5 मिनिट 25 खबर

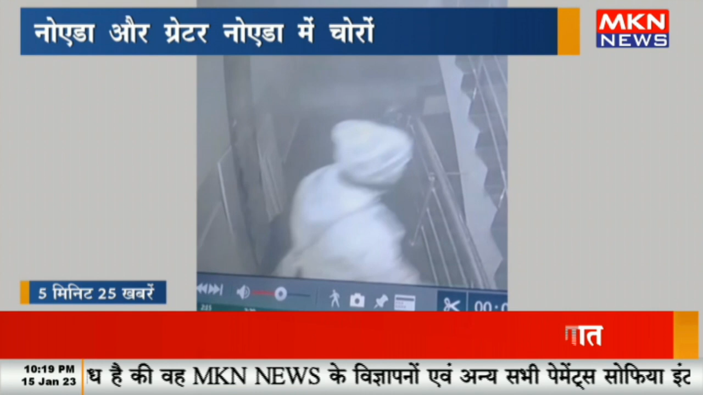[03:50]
نویڈا اور گیٹر نویڈا میں چورو کے آتانیت جاری نویڈا کے پیس ٹو تانا شہر میں چورو نے پانچ کمپنیوں کو بنایا مشرانہ